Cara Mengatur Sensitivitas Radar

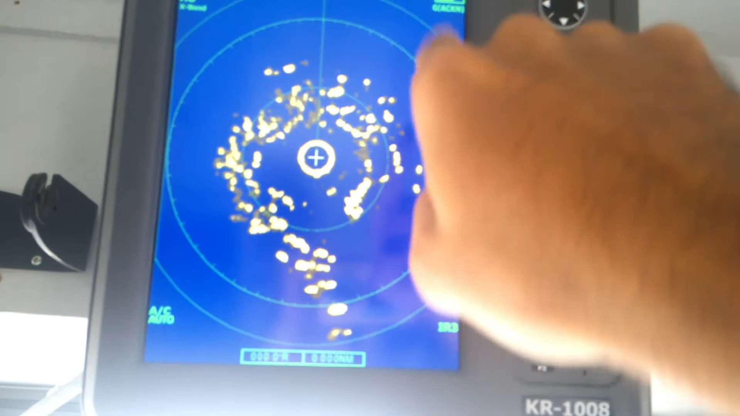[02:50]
justru tidak ada perbedaan yang kontras antara background radar
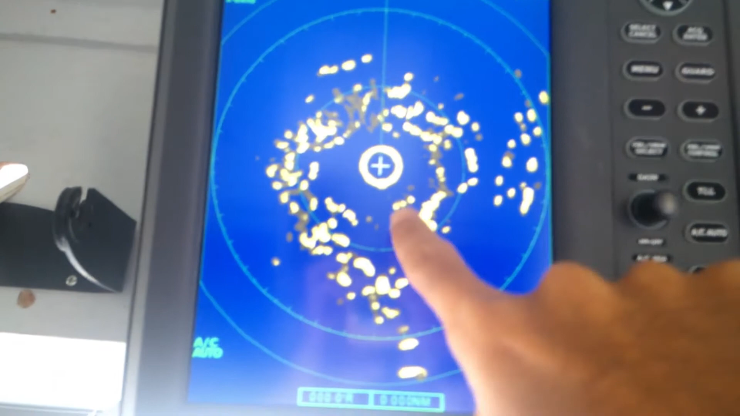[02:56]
dengan sinyal gemah yang dikirimkan
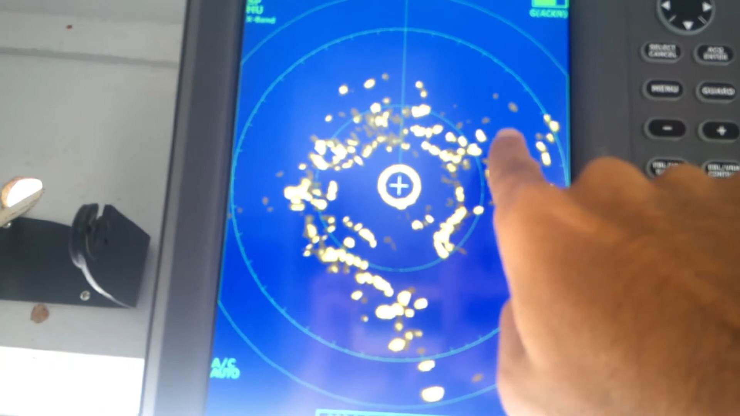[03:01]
oleh yang diterima sinyal gemah yang diterima pantulan dari
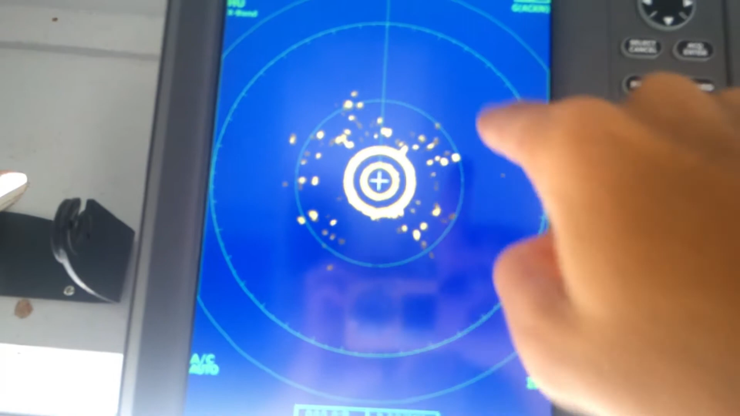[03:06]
benda yang besar tersebut gitu nah fungsi pengontoran gain
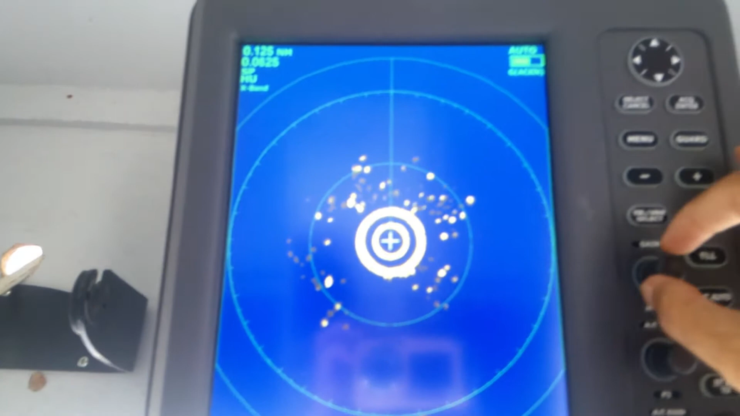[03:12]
ini sangat penting jadi pada saat awal sebetul-sebetulnya sebelum kita
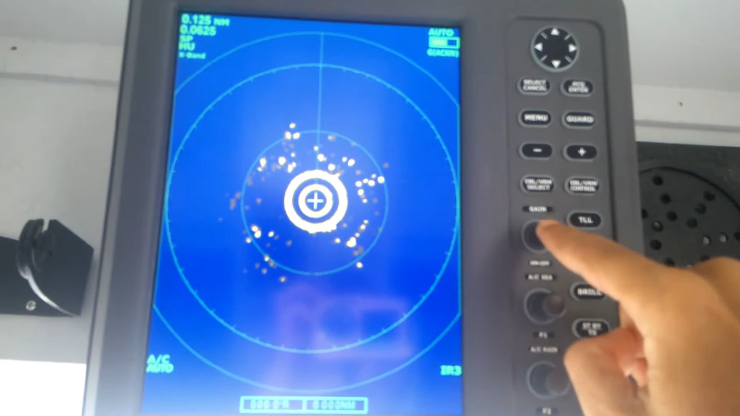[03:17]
melaksanakan operasi penggunaan radar ini gain harus
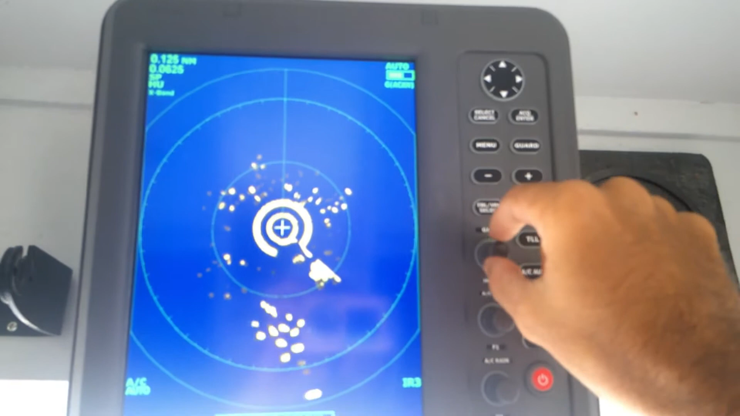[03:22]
kita adjust dulu kita harus buat nah saya mau tunjukkan cara yang benar bagaimana cara mengatur sensitivitas sensitivitas gain ini yang banyak orang yang sebenarnya
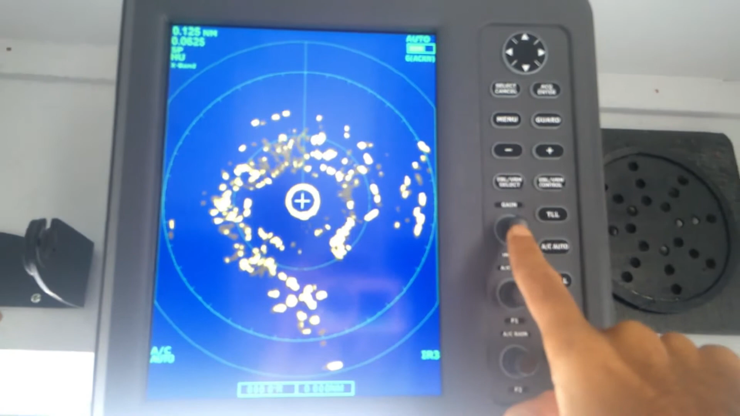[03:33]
keliru atau tidak tahu cara penggunaannya oke yang langkah yang pertama sebetulnya adalah sebelum mengatur kontrol gain ini kita harus perhatikan range radar
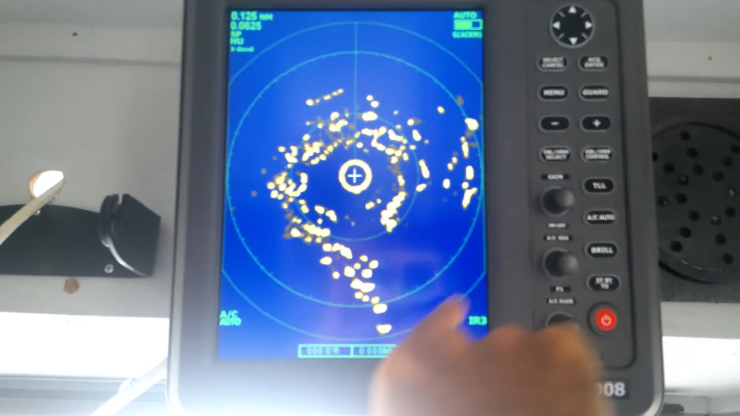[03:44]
ini kita buat range radar ini menjadi yang paling jauh ini terlihatkan range radarnya dekat 0,125 0,7 jarak range nya kan 0,0625
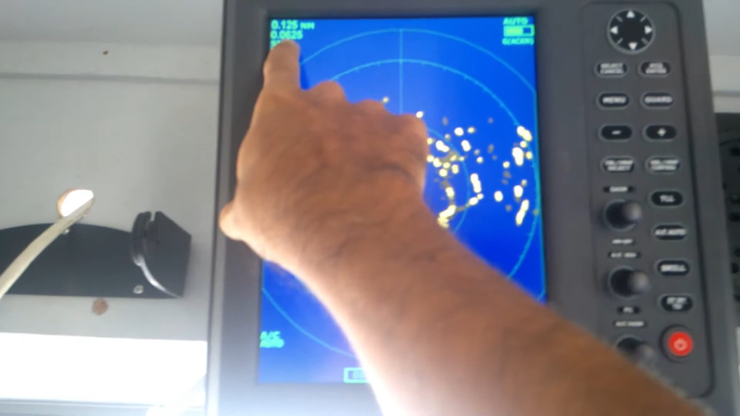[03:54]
ini cara mengatur range radar sudah saya tunjukkan di
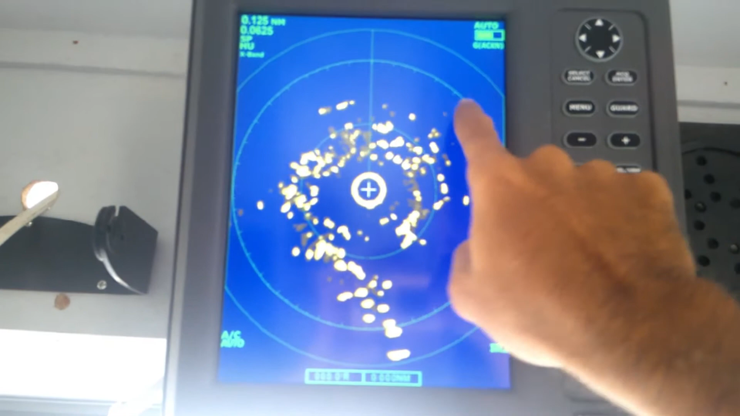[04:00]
video sebelumnya nah range radar ini kita buat paling jauh kita pencet tombol plus ini
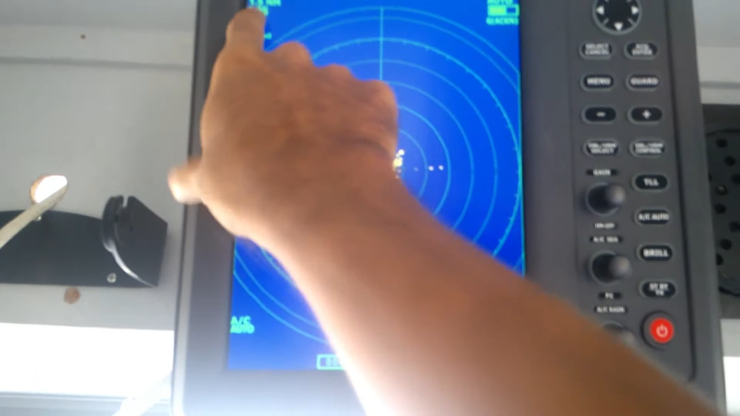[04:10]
sehingga ada perubahan seperti ini 1,5 sehingga ringkas nya juga berubah nah ini kita buat di paling
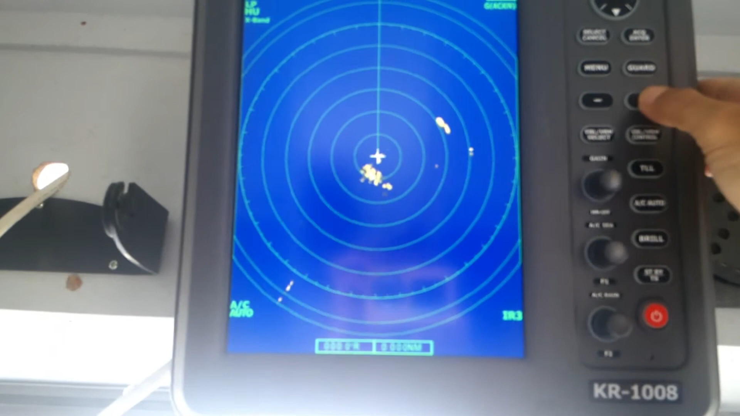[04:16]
jauh nah sudah ada bunyi seperti ini ini berarti sudah paling jauh paling
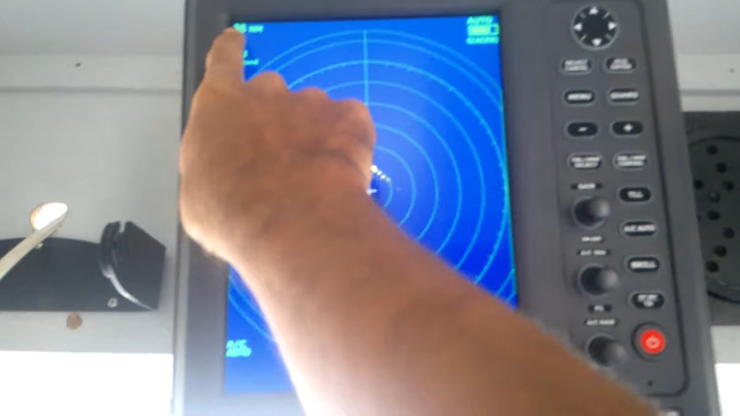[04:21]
jauh ada 36 nautical mile dengan jarak per range nya adalah 6
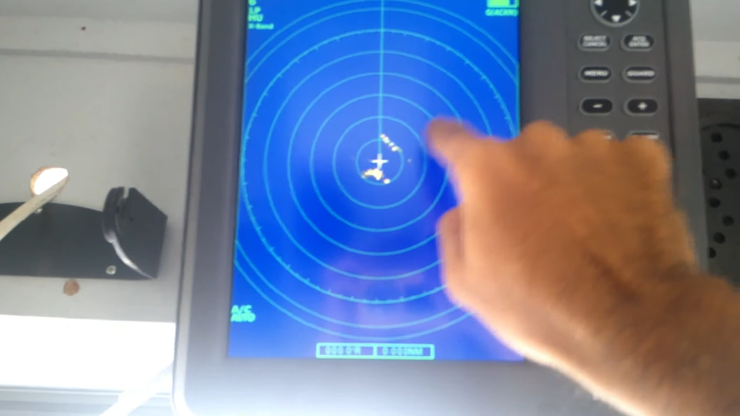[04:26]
ya kan nah kemudian setelah itu baru kita adjust
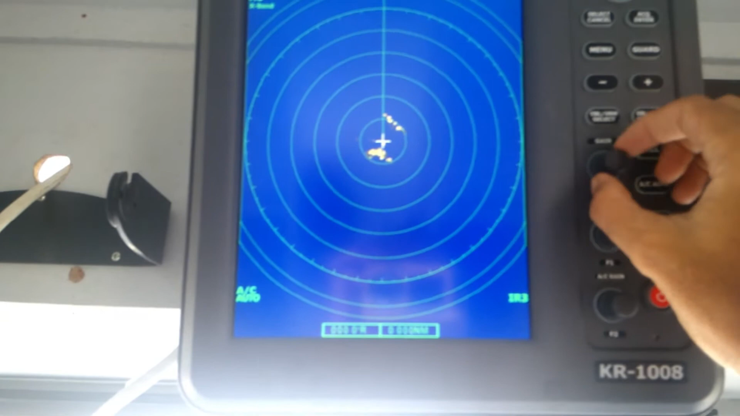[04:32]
kita lihat perubahannya kita
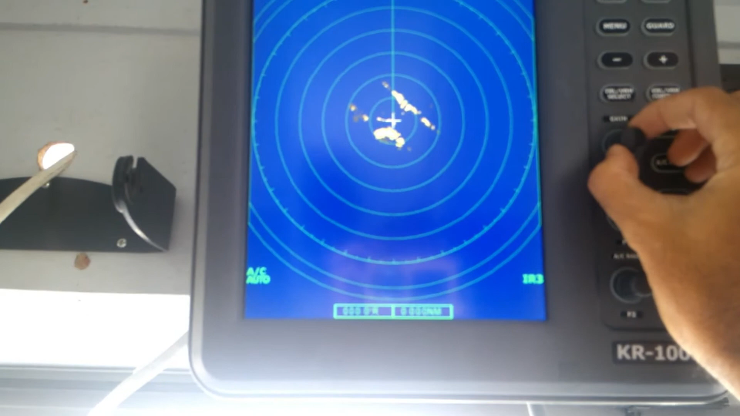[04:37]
kalau volume nya kita berbesar maka akan seperti ini
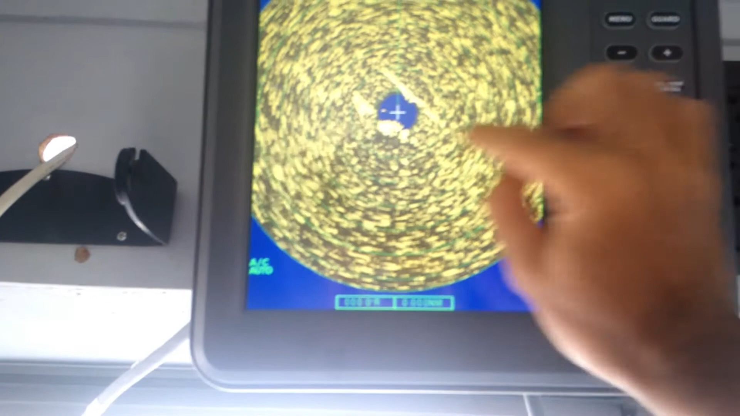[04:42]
ini terlalu besar maka ini jelas tidak akan kelihatan nah ini kita adjust terus
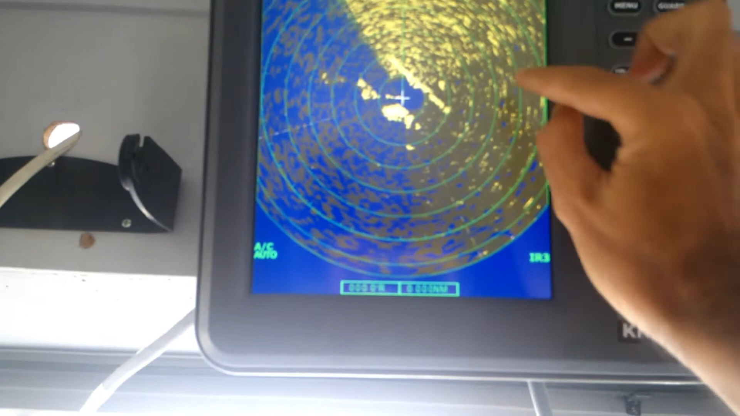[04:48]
sampai ini tidak terlihat evo-evo ini nah sementara kalau kita kecilkan maka terlihat benda-benda ini tidak terdeteksi nah ini kita adjust